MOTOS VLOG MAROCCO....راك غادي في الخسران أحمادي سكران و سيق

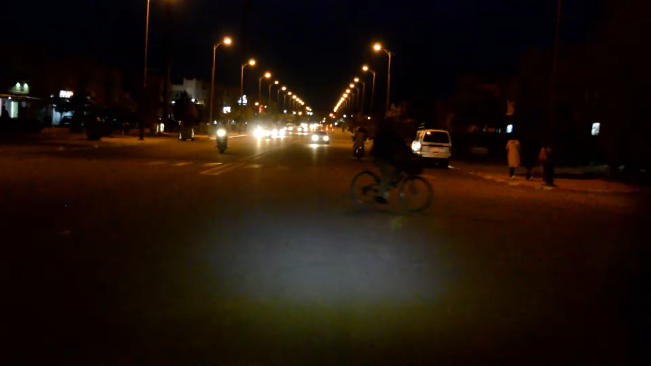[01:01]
هنا كتشوف مول البيكار عند التيرمين ديالو مع الطوموبيل جايه لانتيردي.